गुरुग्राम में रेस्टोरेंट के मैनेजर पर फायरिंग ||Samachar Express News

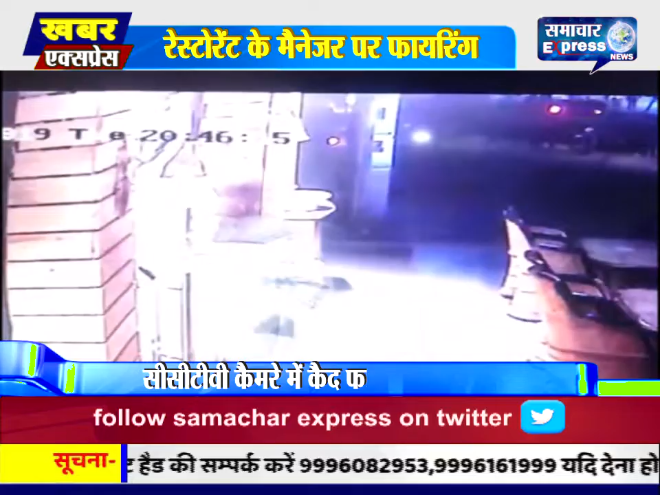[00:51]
इतने में तीसा यूवक आया और दोनों बैठे वे यूवकों को इशारा करते वे रेस्टोरेंट के अंदर जाने के लिए बुलाता है।